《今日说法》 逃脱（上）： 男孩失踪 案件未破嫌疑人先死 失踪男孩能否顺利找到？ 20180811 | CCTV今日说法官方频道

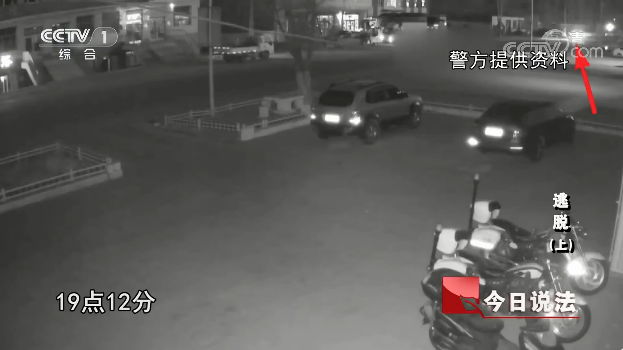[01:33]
19:12，小雨从补习班出来，骑上电动车往家走。
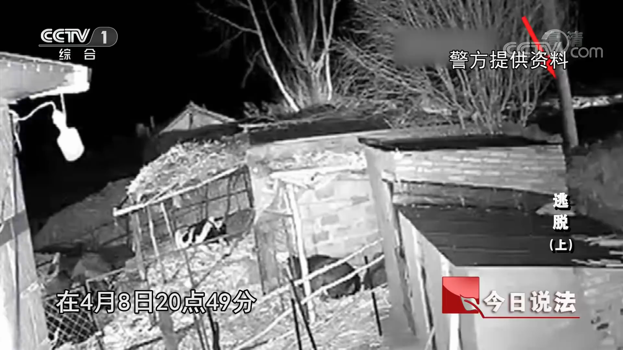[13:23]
20:49，在这家的西侧突然出现了灯光，亮了一会儿，灭了。
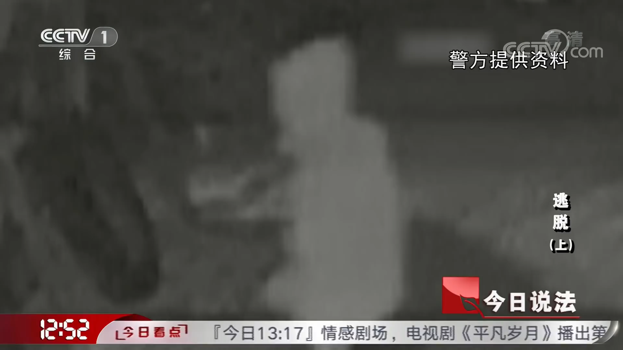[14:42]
戴帽子的上衣、深色的裤子和反光的鞋子，行走速度极快。这名可疑男子会是嫌疑人吗？
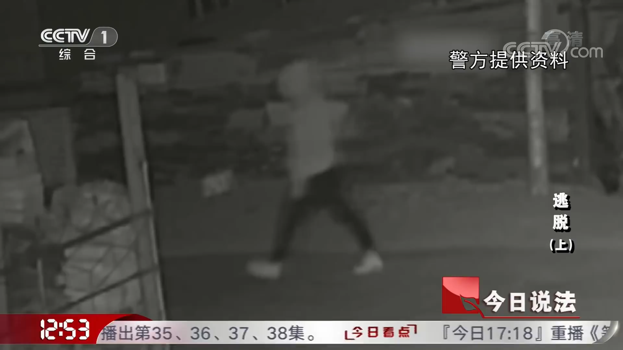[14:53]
很快，嫌疑车辆的调查结果出来了，这辆黑色越野车的车主是一名叫海英的女性。